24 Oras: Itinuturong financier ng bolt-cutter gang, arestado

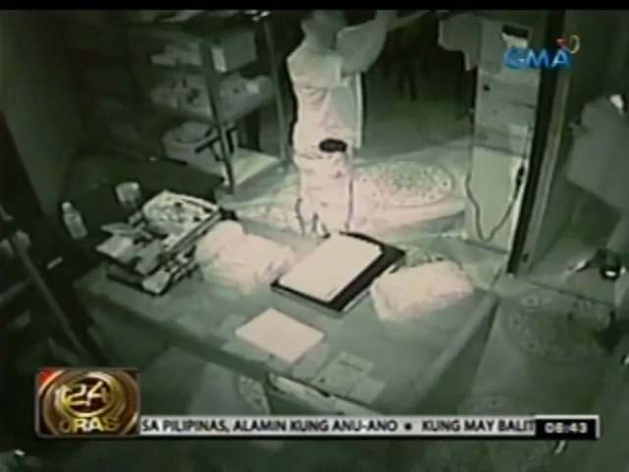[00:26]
Isa sa mga huling establishmentong nilooban noong isang taon ng kilabot na Bolt Cutter Gang, ang budega ng butikang ito sa Paranaque.
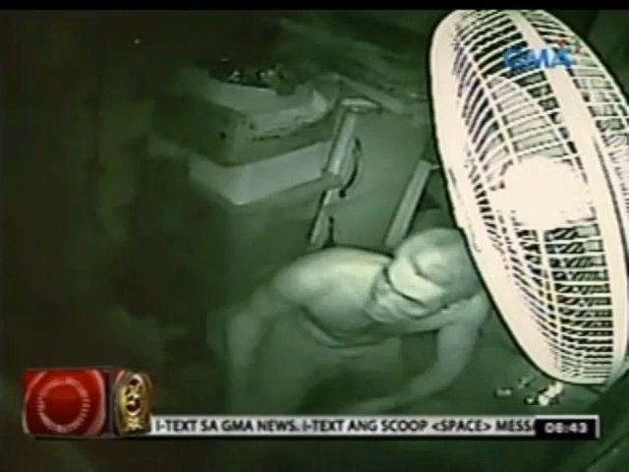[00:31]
Sa pamamagitan ng kuha ng CCTV,
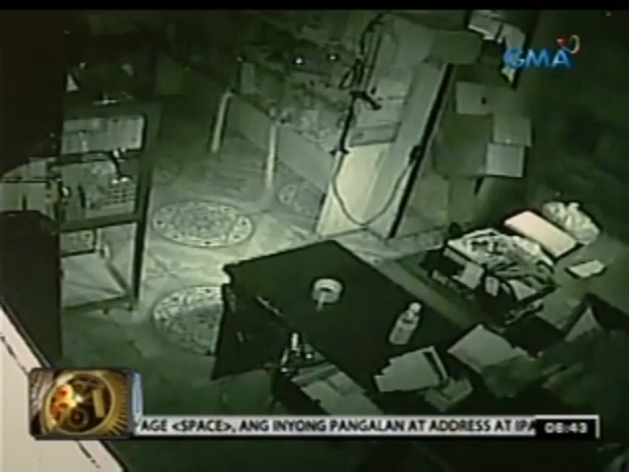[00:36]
maayos na nadokumento ng pulisya ang kaso na kinalaunay nagbigay sa kanila ng lead para isa-isang ma-neutralize ang mga miyambro ng grupo.